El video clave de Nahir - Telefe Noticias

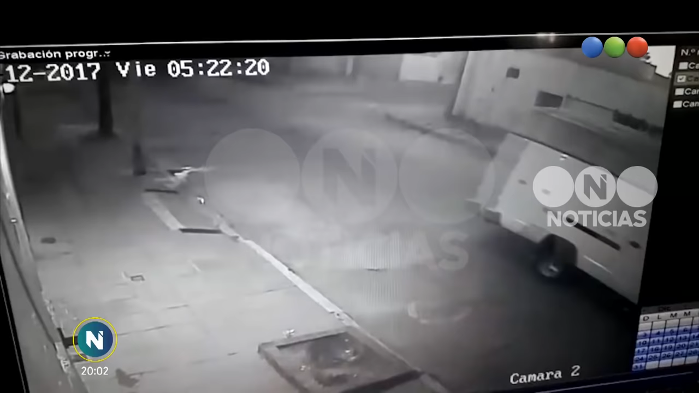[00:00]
en Gualeguaychú. A las 5 y 22 de la madrugada del viernes pasado, la cámara de seguridad de un domicilio registra esta imagen
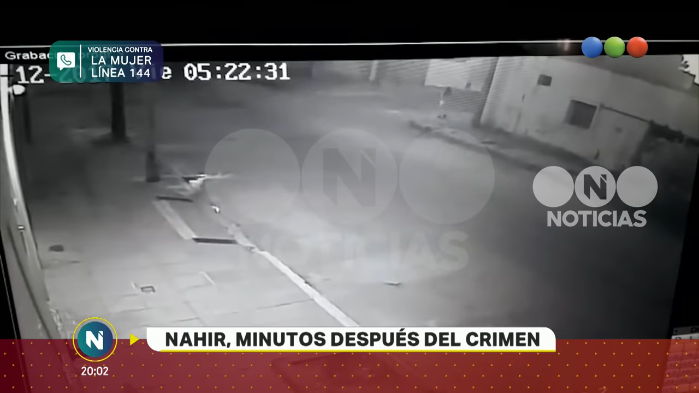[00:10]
en la que se ve a Nair caminando por la calle llamada 3 de Caballería. No parece apurada mientras se dirige a su casa. Se distingue su pelo largo, lleva un short y zapatos con plataforma.